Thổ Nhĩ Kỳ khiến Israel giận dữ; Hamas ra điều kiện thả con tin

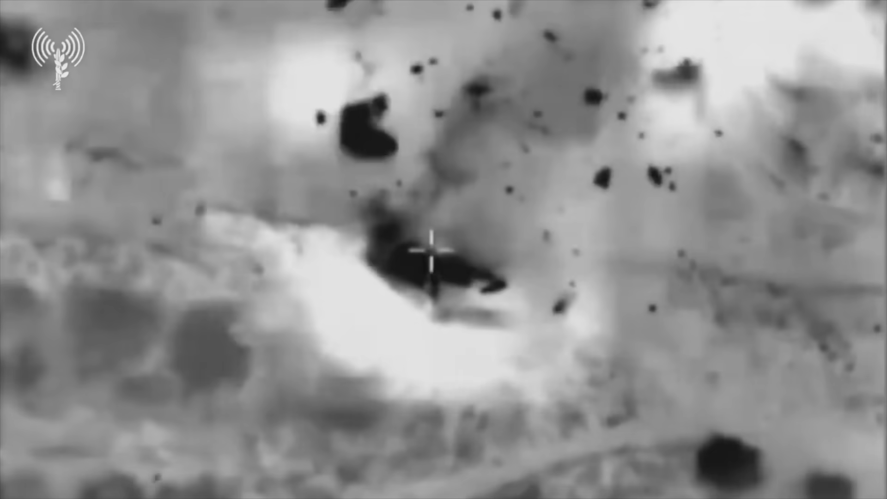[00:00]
Quân đội Israel tiếp tục tấn công các mục tiêu của Hekbollah ở Liban để trả đũa.
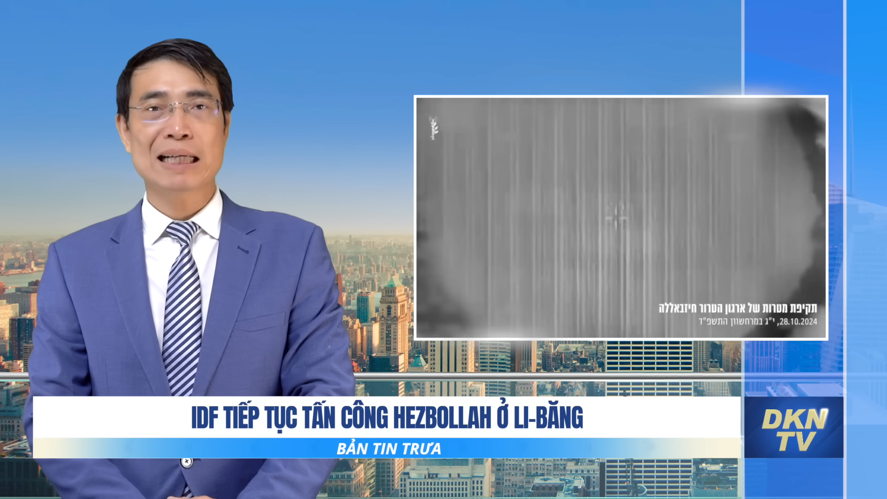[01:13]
Cuộc tấn công này là nhằm đáp trả việc Hekbola trước đó đã phóng hỏa tiến vào Israel. Các mục tiêu bị tấn công gồm một trạm quan sát và một khu quân sự.
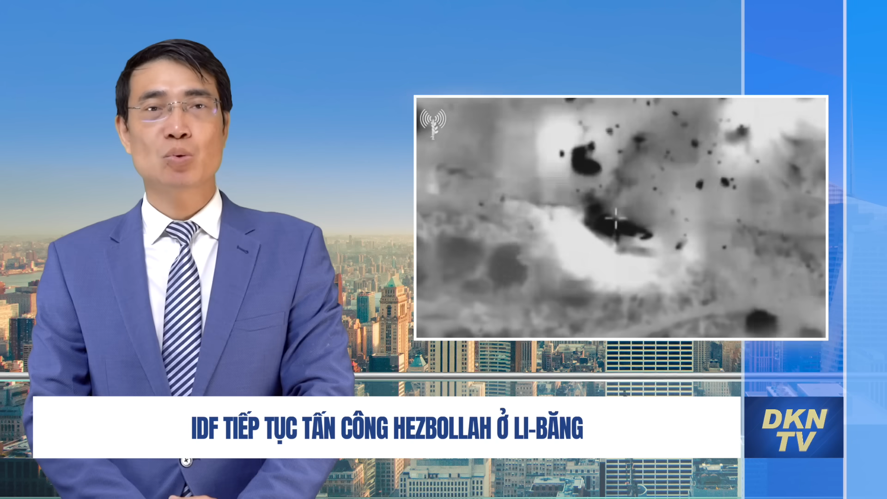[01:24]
IDF cũng chia sẻ video về cuộc tấn công, cho thấy một mục tiêu đã bị nổ tung.